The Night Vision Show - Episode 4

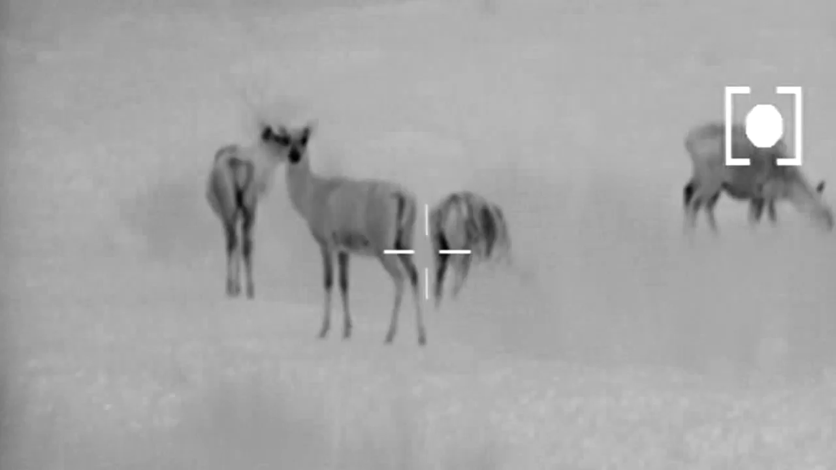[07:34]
wildlife and it's limited to 900 meters
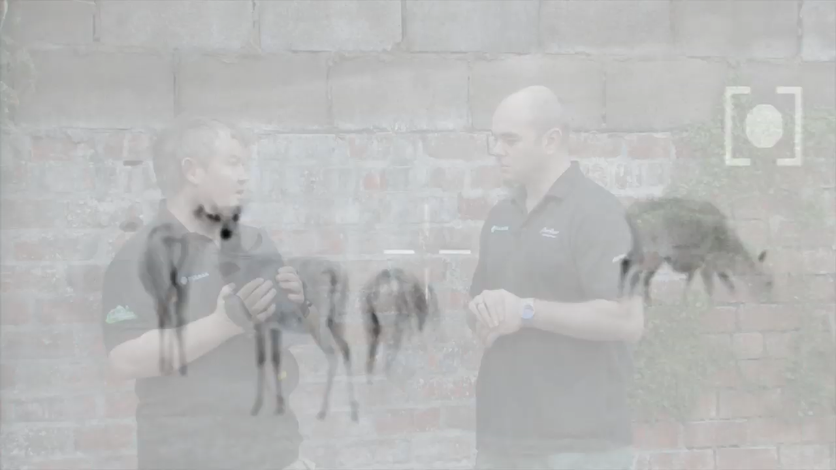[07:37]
detection now I say limited most people
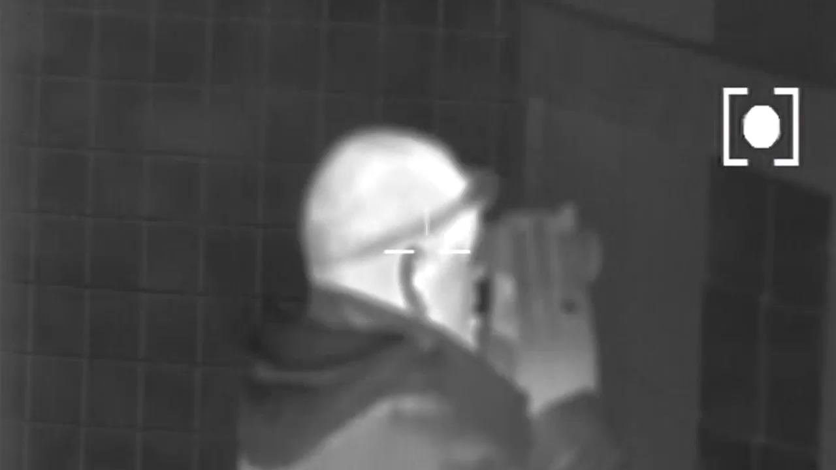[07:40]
and 900 meters is beyond where they would even consider looking so HD 30s is a
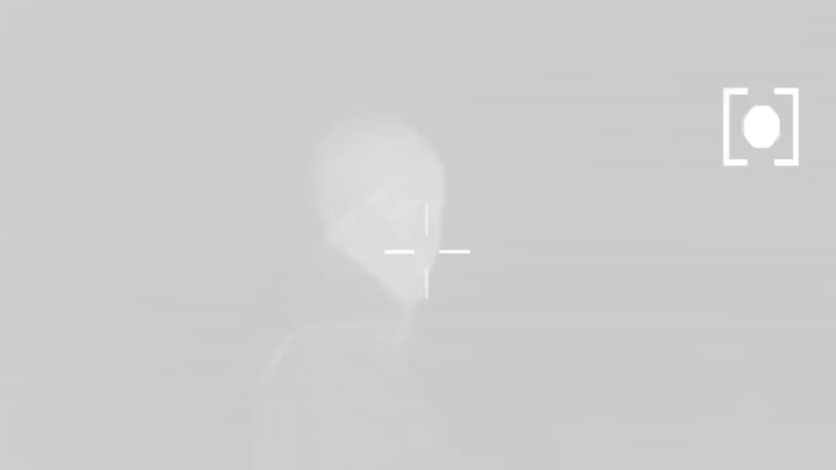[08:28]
companies yeah purely because of the detection range you you can simply scan
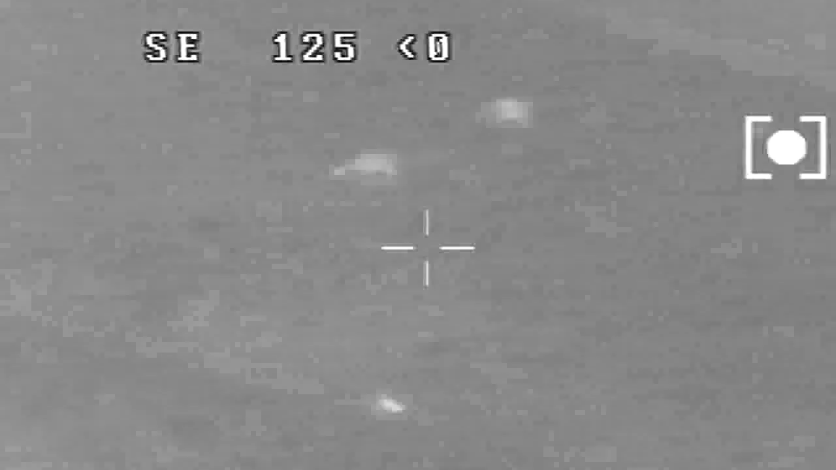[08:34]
traditional night vision device you need to know roughly where something is to
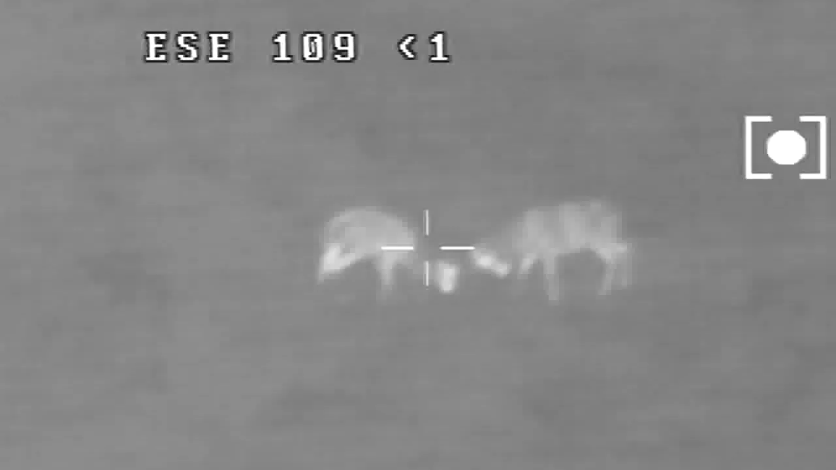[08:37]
have
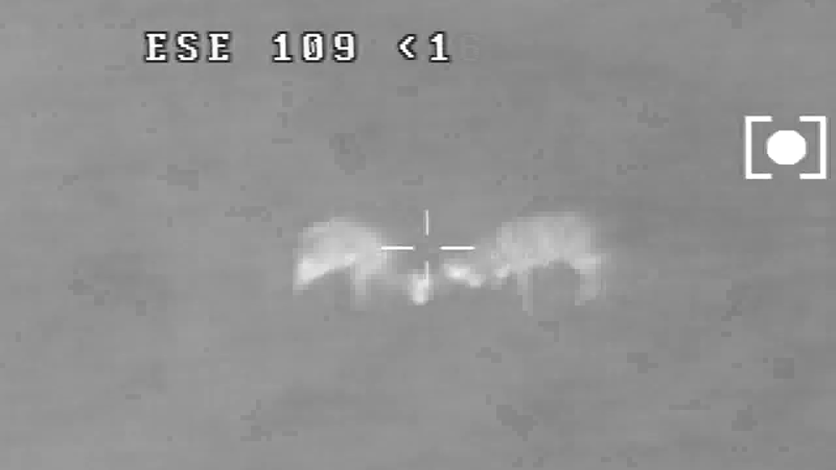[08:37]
a
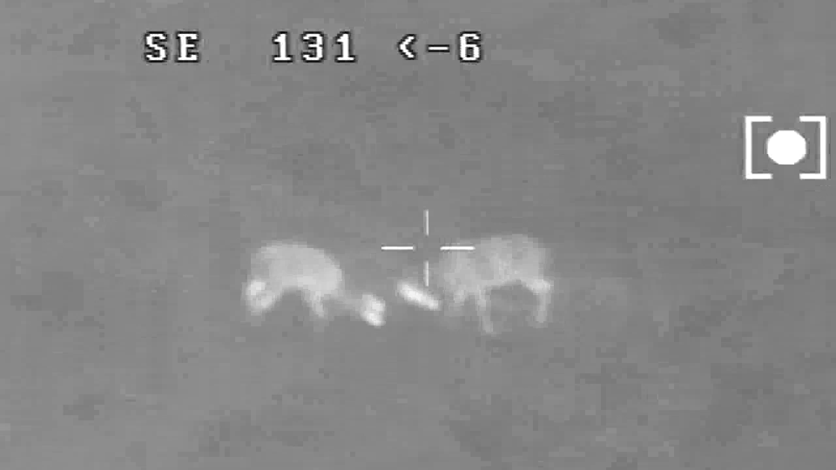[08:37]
look and see it and or at least pick up eye shine with this you can scan a massive area in seconds and
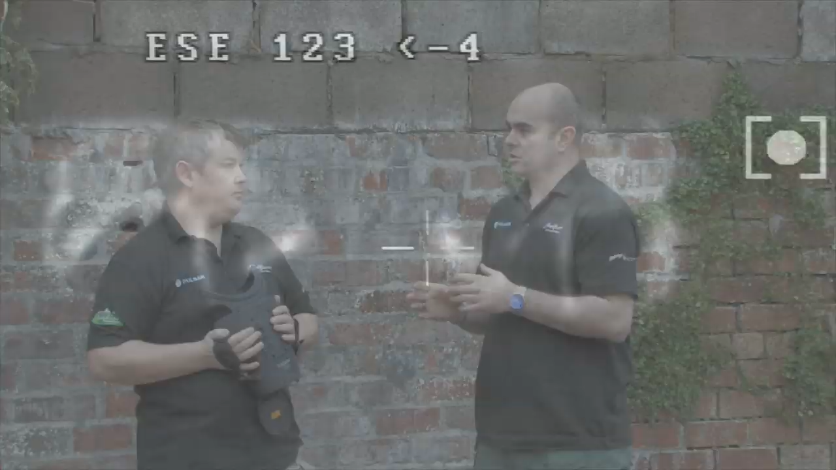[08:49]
of view is it a black and white heat signature you get
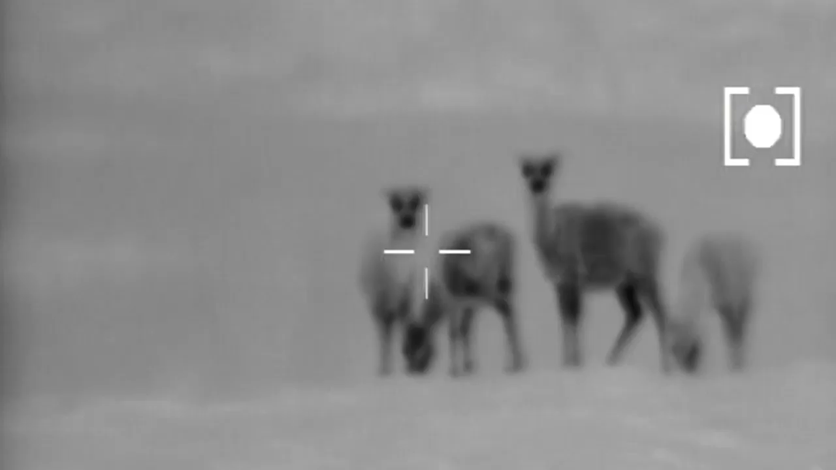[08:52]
and you can switch between black hot and white hot and
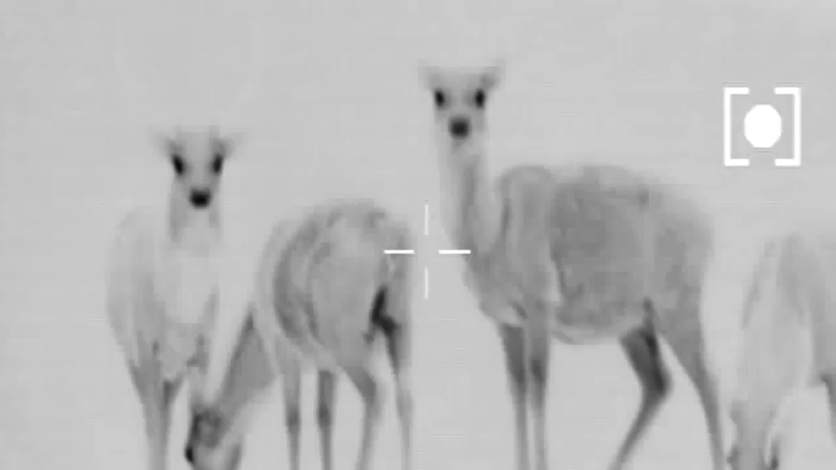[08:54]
it's got various different modes it has a covert mode where you can dim the display down so there's no glow coming
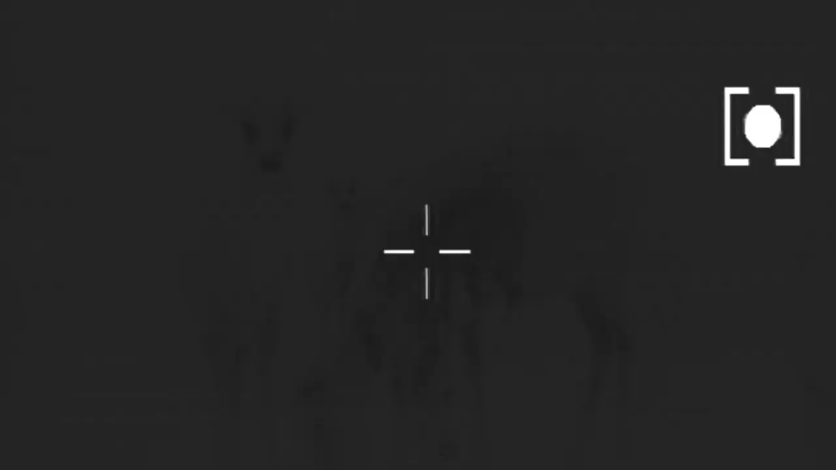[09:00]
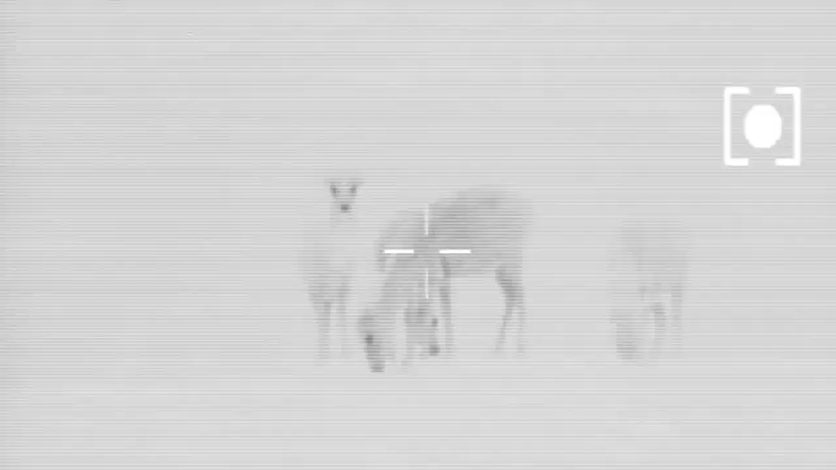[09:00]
back or you can have a high resolution mode with with with a lot of light spill from here but if you use it for search and rescue the light spills negligible if using it for a covert surveillance and that's why you turn that one down when you play back the footage this this can cause it 14 gig memory it's
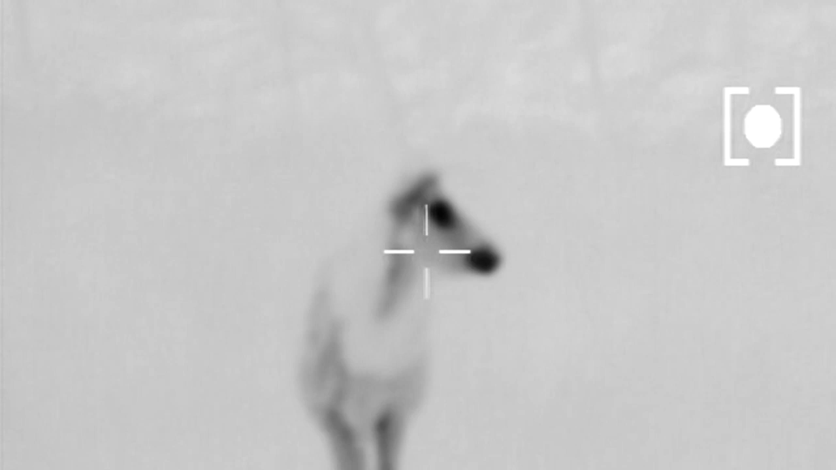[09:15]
internal video capabilities for the storage reason this has got a
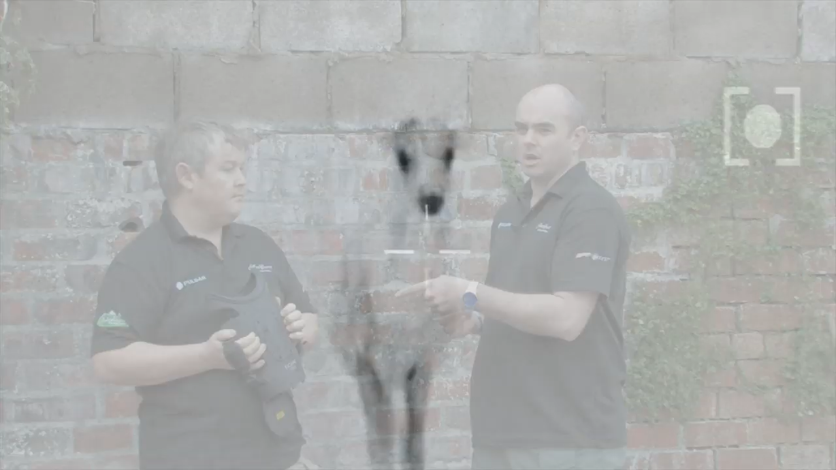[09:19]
unique feature it's got a laser target type system yeah
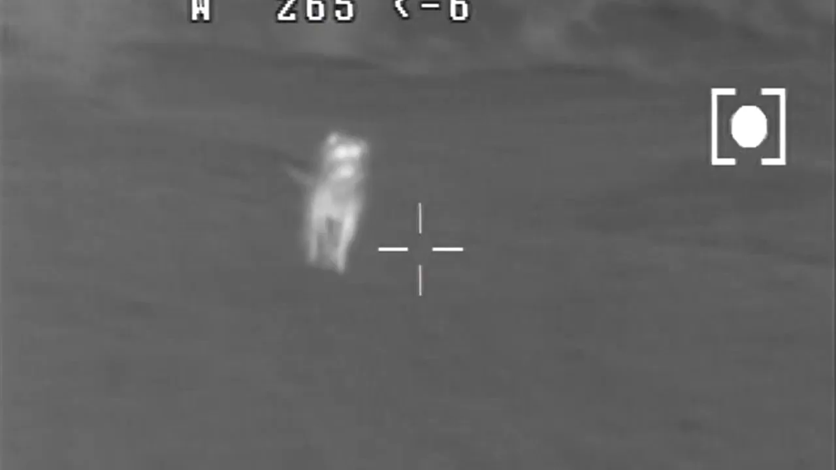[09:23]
you're right about the built-in storage it's got a record up
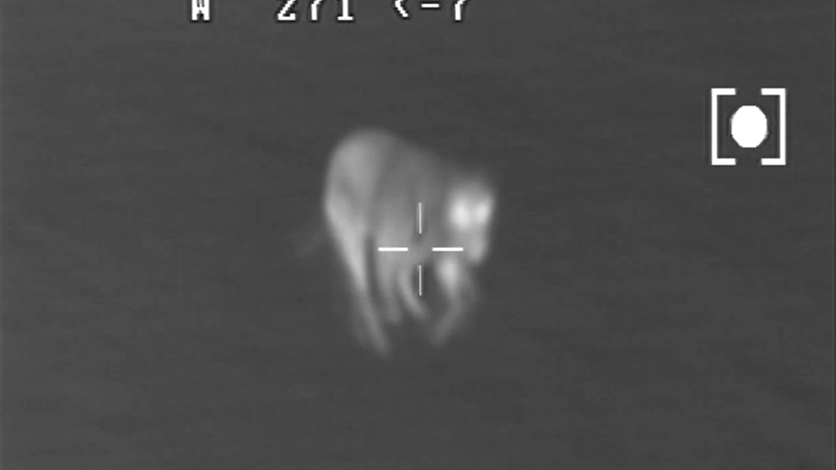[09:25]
to about 11
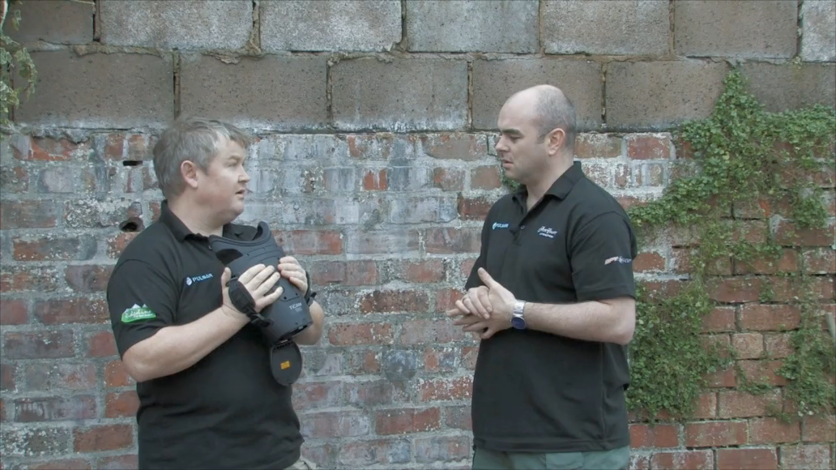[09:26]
hours and it's built in hard drive it comes with its own software where
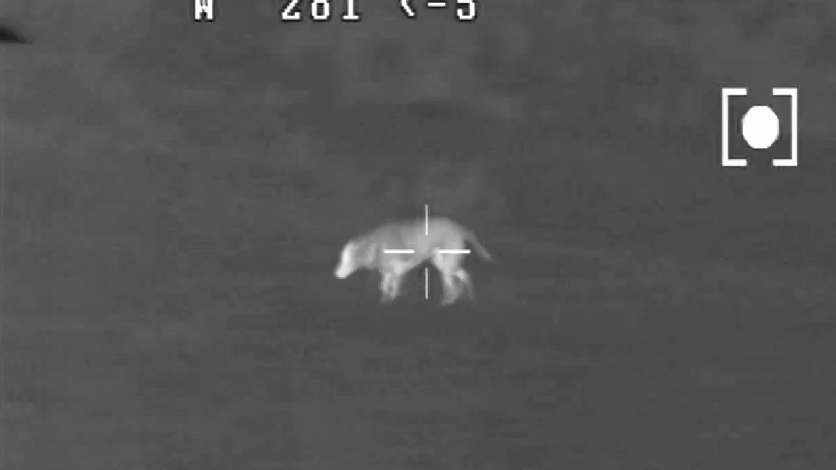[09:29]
you can you can download to your PC
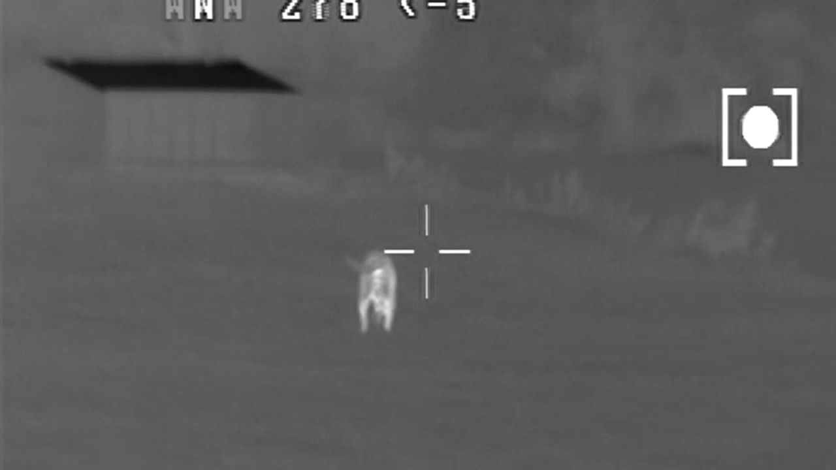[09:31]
and yeah the laser yeah it's not something normal
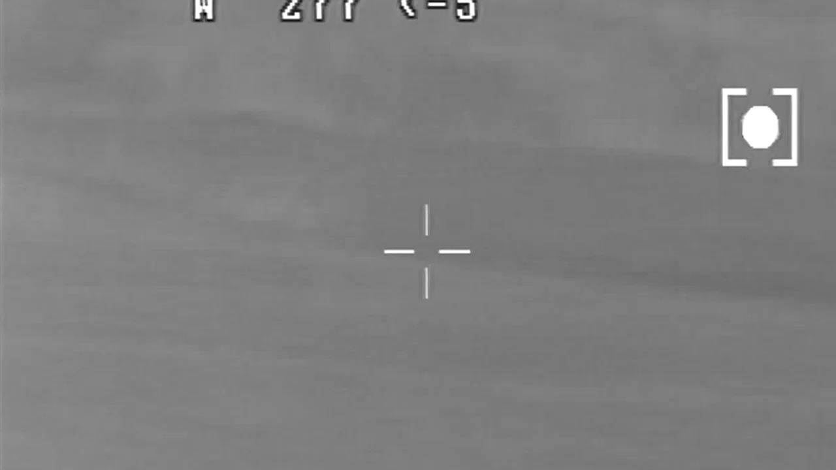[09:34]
people use for for for vermin control for surveillance checking and it's purely a targeting device so the military would target something with the laser